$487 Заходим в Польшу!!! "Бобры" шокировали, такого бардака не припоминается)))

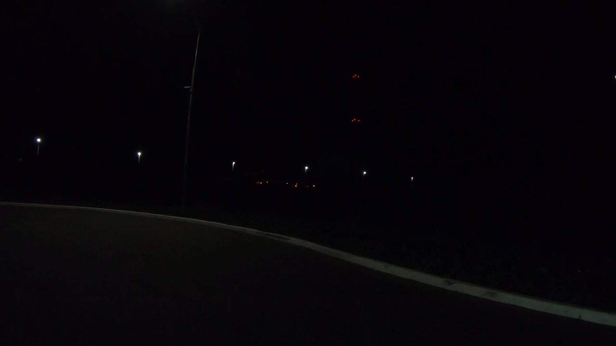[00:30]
нас вот только-только-только вот там вот видно что востоке начинает чуть-чуть светать я смотрю стоянку то почти не забили все вон на дороге стоят сейчас будем выезжать на границу вся обочина заставлен
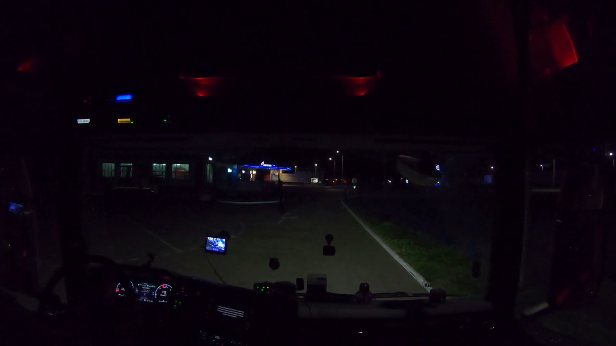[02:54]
основная масса все стоят на обучении на границе вообще пусто я уже отсюда вижу
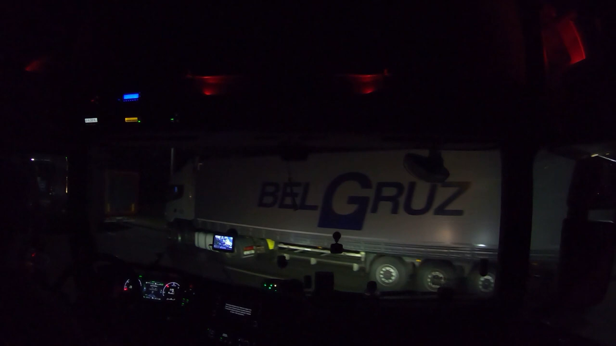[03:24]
абсолютно правильное было вчера решение встать перед границей вот они все видите стоят
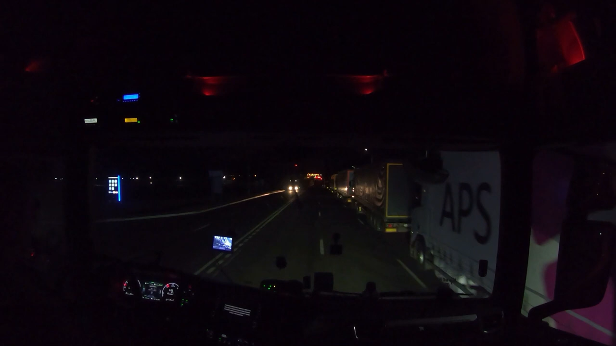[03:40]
ни одной машины на заезд ну дай бог что так и вы сейчас по границу прошли тут за какое-то время не очень большое
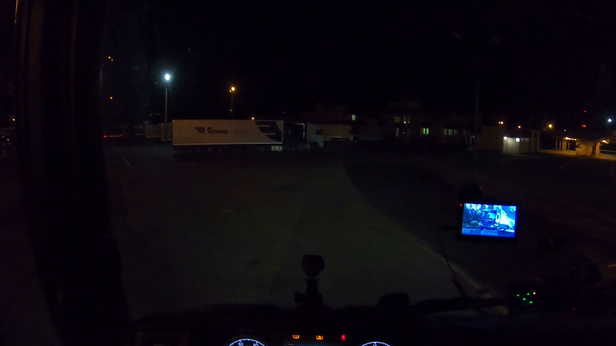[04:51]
фигасе зато тут он смотрите полная стоянка стрессовой прошел зарегистрировался еще столько машин на оформлении еще все битком забито охренеть
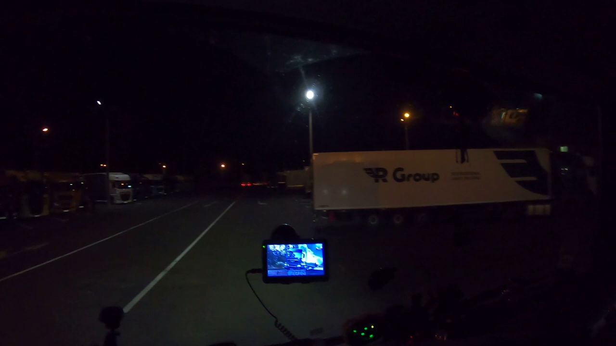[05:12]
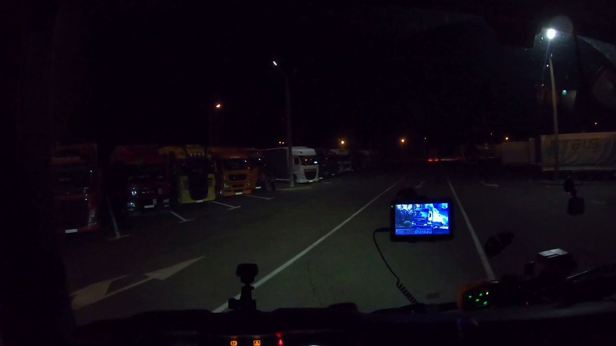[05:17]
неожиданно куда тут стать сейчас еще
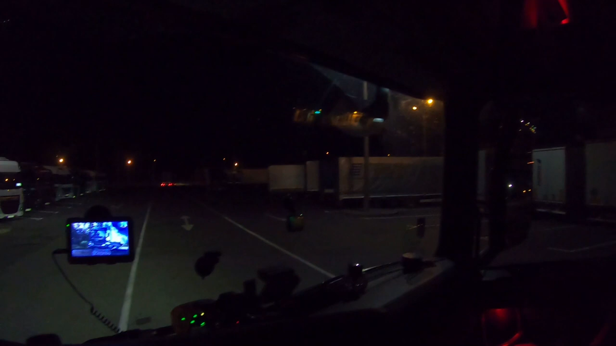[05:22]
все полностью забито ничего си на следующем повороте поверните направо да вот это кино вот здесь наверное я залезу да ага там колейки нет зато здесь толпа